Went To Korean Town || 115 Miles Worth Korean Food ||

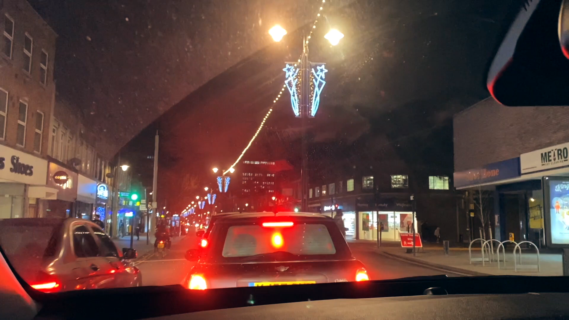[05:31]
यही हो यो ट्राफिक लाइट बाट अब मुनि त्यही त राइट कि सिधा रे राइट